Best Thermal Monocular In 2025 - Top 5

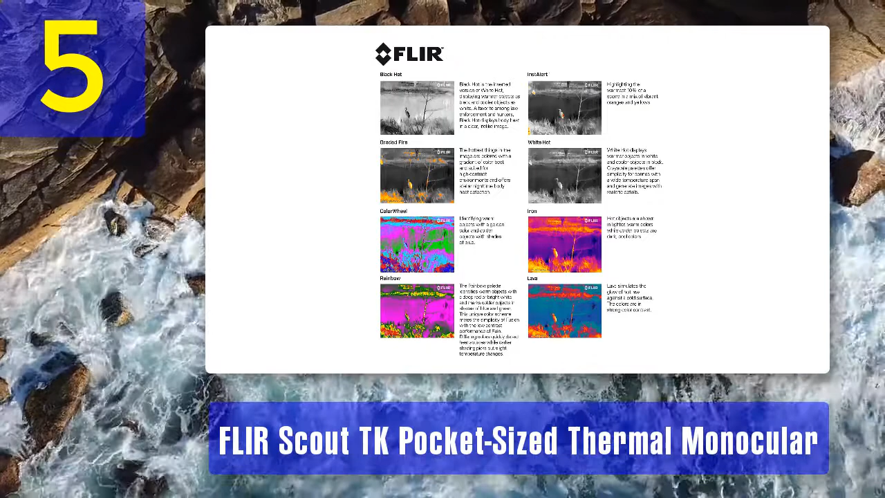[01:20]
are best among the other entry-level thermal imaging monoculars with the commendable quality frame rate and detection the frame rate of this monocular is nine frames per second that is decent value for entry-level monocular users the detection range of this compact thermal imaging monocular is about 100 yards
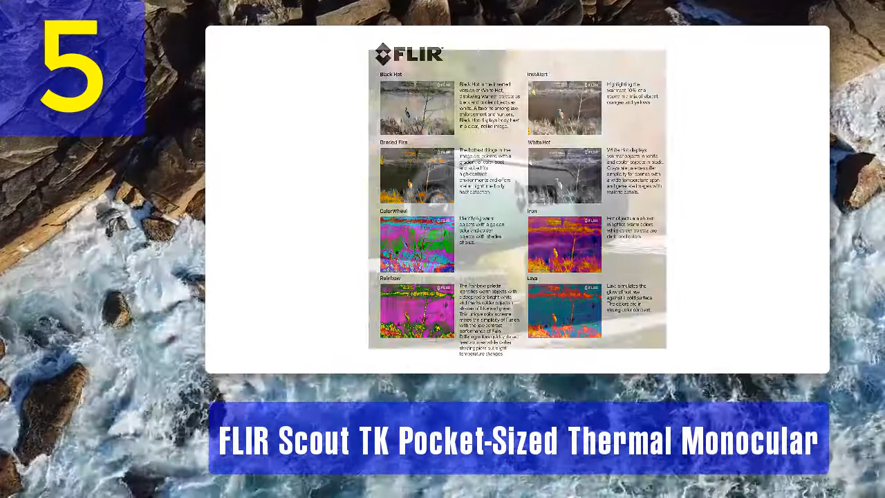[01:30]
lcd display digital detail enhancement in this flizz thermal monocular produces high quality images and video
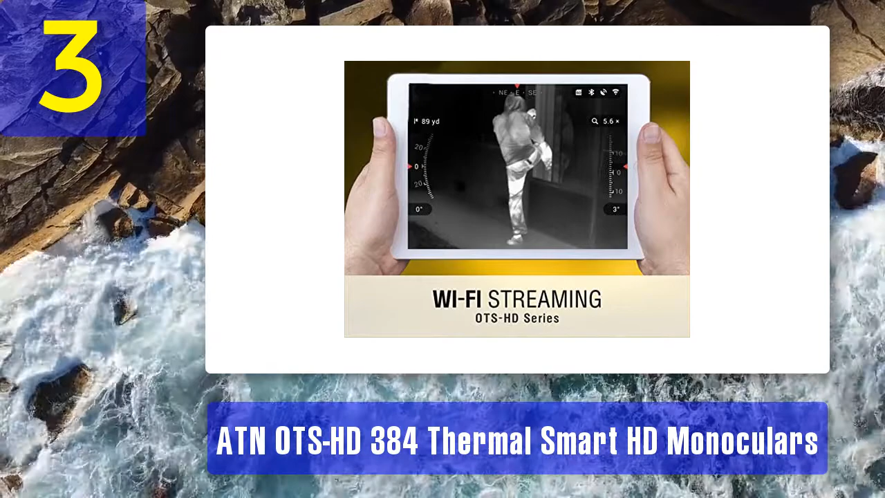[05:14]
the guessing and providing accurate data while hunting obsidian core processor this monocular has the a10s range of the thermal camera that has a no ts hd obsidian core processor
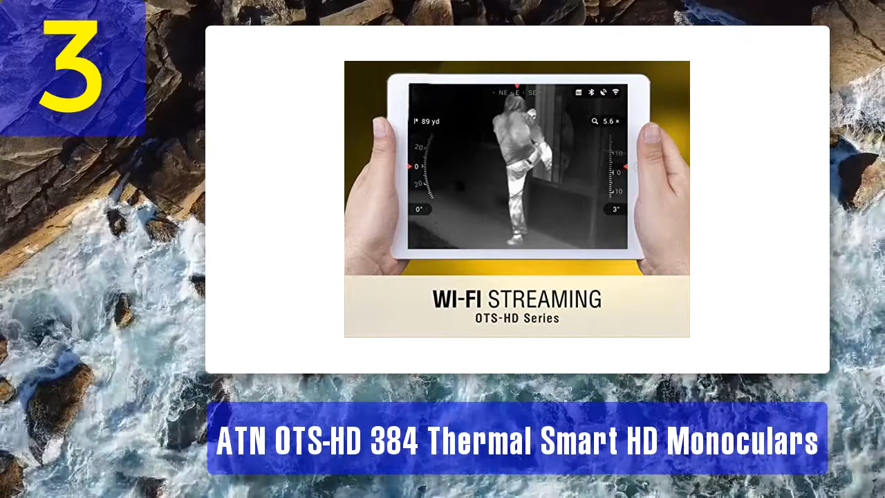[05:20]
this high-tech processor offers the fast process and reduced lags in any conditions like reaching your prey and recording the complete task
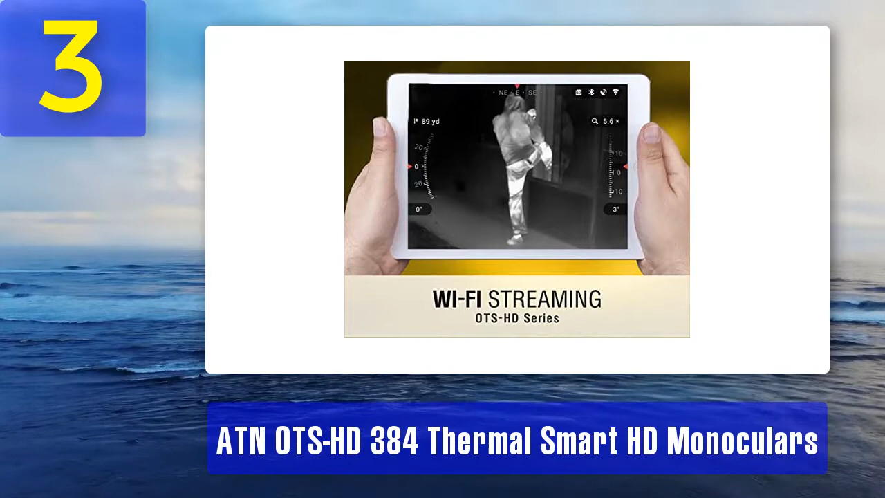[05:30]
a single touch of a button is needed to control the most of the inbuilt functions of a monocular and these are light and compact to ease the game sensor resolution
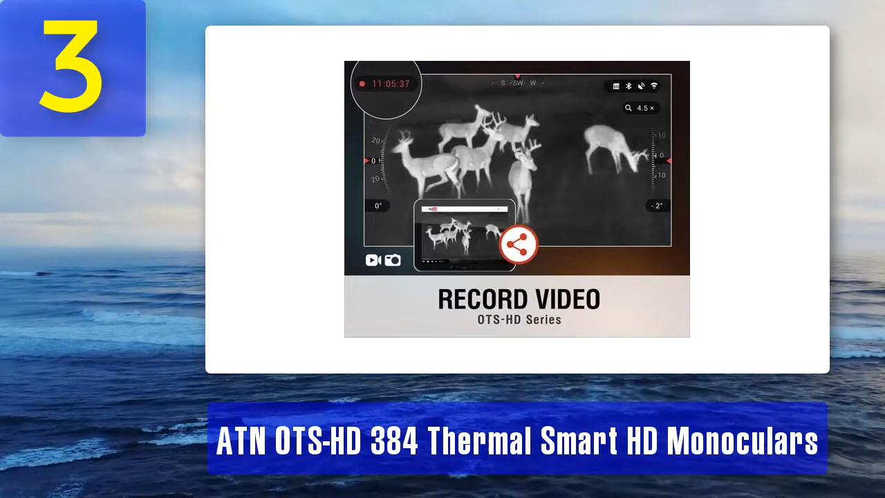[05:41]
you will receive a thermal imaging in this monocular with a hd resolution of 384 by 288 pixels added with the feature of seeing through dark or in unsolicited conditions this a10 monocular also adds an extra layer and details to provide a clear view smart range finder ots hd monocular has a built-in smart range finder which helps to measure the distance from you to your prey accurately the reticle and the device adjusts automatically
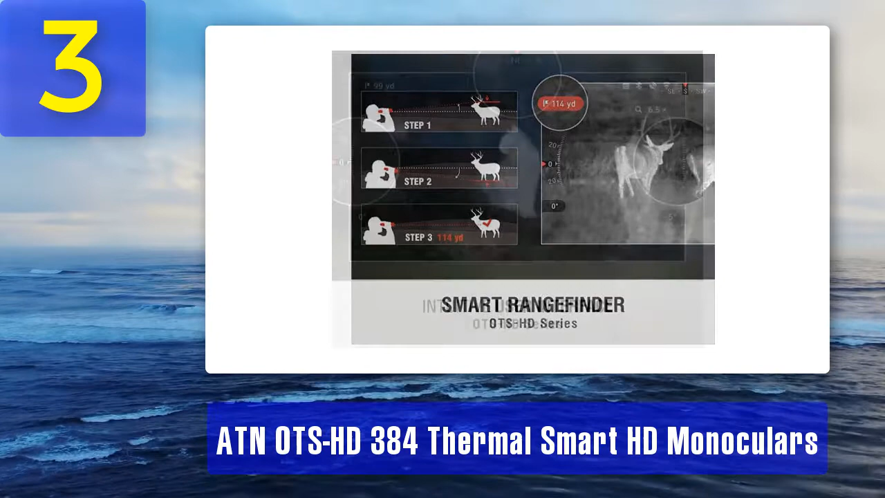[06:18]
to provide a clear view once you know the exact distance and get a clear view of your target using the e-zoom feature you can narrow your focus on your target a10 has the smooth zoom feature that offers all crystal zooming and assists you in getting closer to your target without any lag bluetooth and wi-fi this a10 no ts hd 384 monocular has advanced connectivity features like
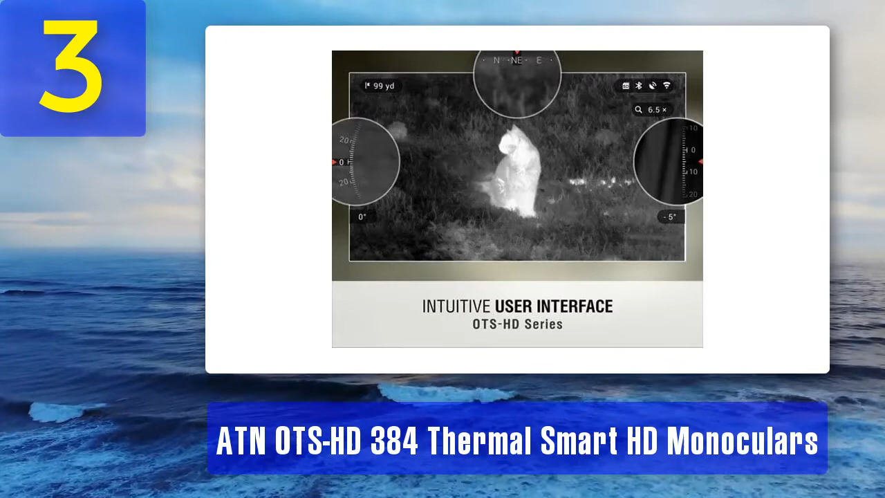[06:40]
bluetooth and wi-fi the device can be connected to the smartphone or tablet through the dedicated a10 obsidian mobile application so you can see your actions
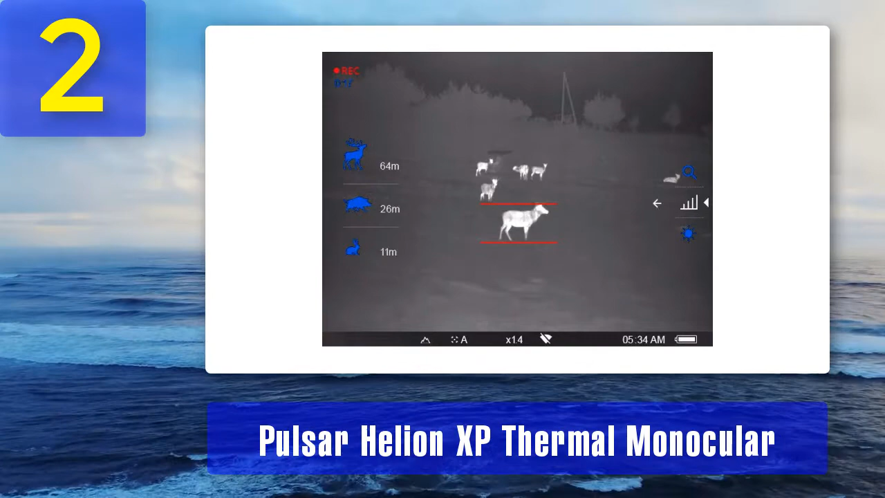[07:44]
monocular is about 640 by 480 pixels the helion xp possessing the uncooled microbiometric matrix 640 by 480 at
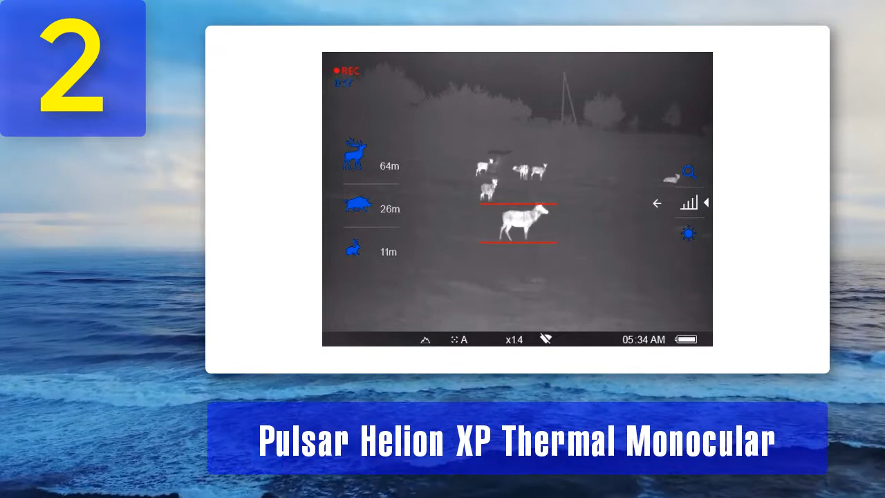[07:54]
17 micrometers so detailed thermal imaging is possible built-in video recording this helion
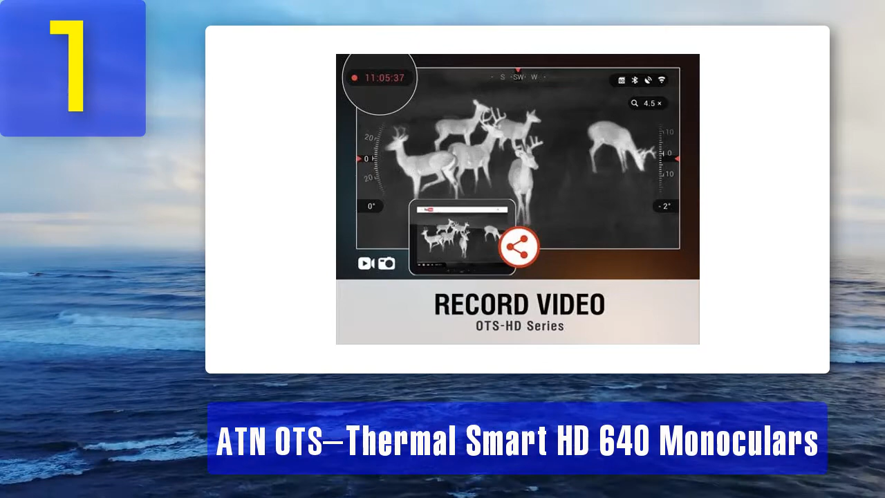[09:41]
inclination of the monocular to the ground the e-compass is an electronic compass that provides proper orientation with the earth's magnetic field using a magnetometer sensor the e-compass can lead you in a proper direction which would be very helpful in navigating and exploring routes
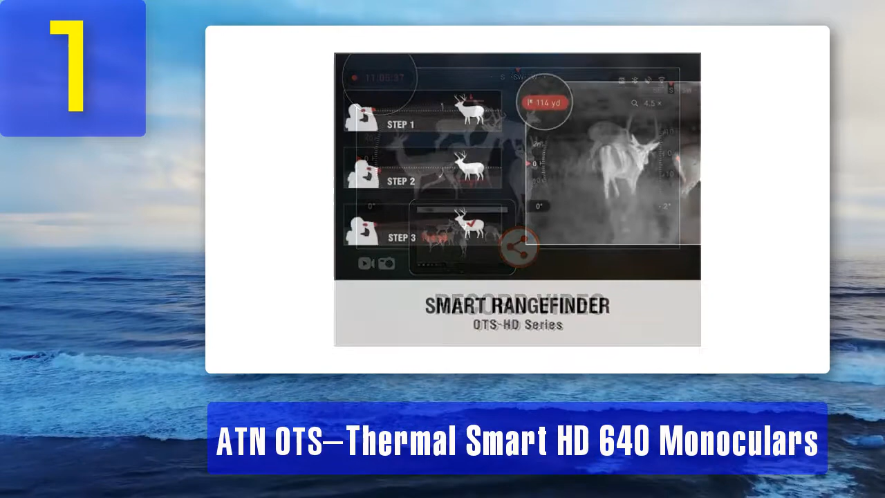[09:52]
moreover this a 10 no ts thermal smart monocular can provide soft and delicate zoom in facilities by simply pressing a button of the image with impressive clarity wi-fi this product is a special gear for a trip with your friends which would bestow videos and photos with a very grand resolution besides provides a good range of wi-fi
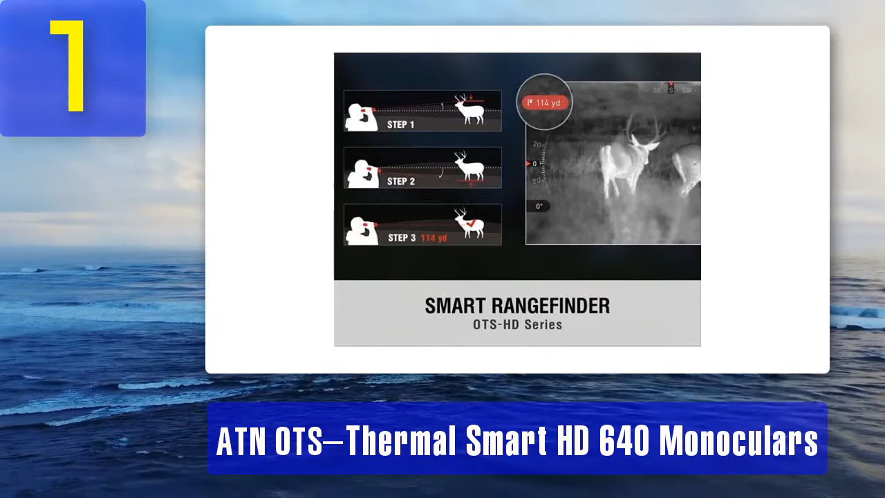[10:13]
streaming using the upgraded wi-fi module in this product you can share the adventures you have done with the friend next to you it comes with the sd card which can store your elite experience without using a usb cable inbuilt rangefinder an inbuilt rangefinder can detect any target within no minute so
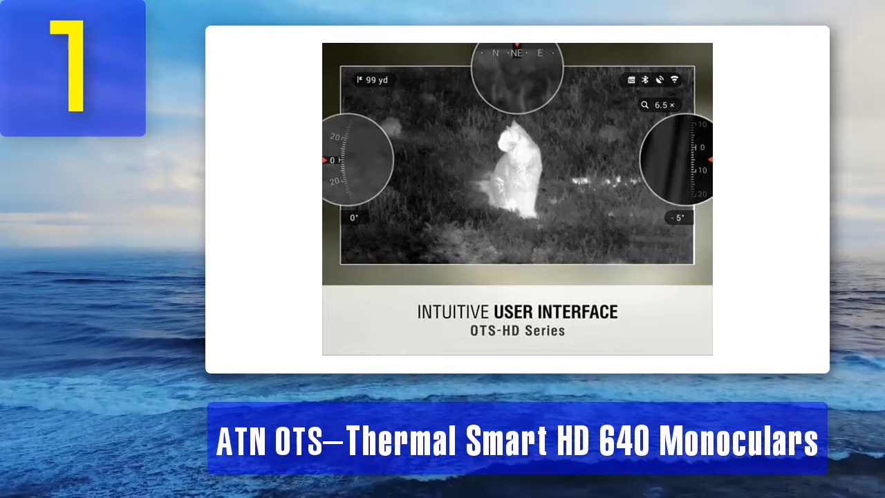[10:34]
you no need to carry separate rangefinder to range the difference design and weight the product weighs about 1.85